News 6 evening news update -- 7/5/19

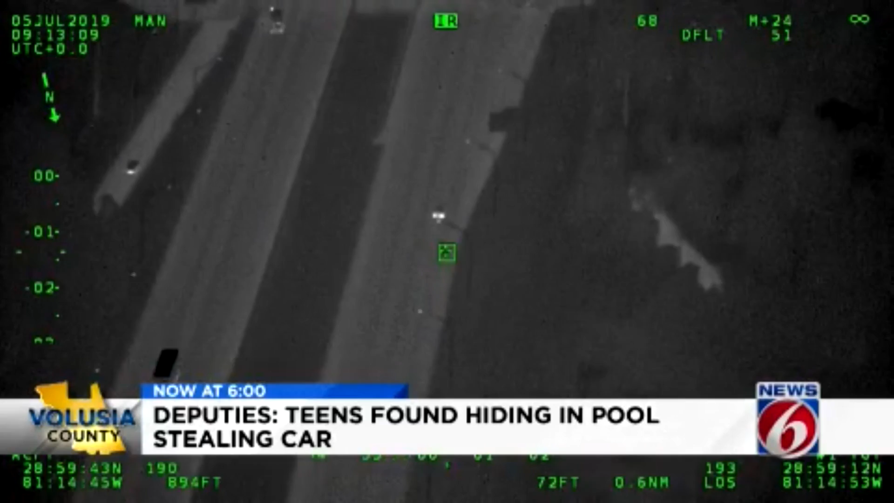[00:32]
Volusia County deputies say the teen stole a Mustang from Palm Coast Ford in Flagler County this morning and took off down I-4 into Volusia County. They actually bailed from the stolen car at one point. Deputies used canines and their chopper to track these two down.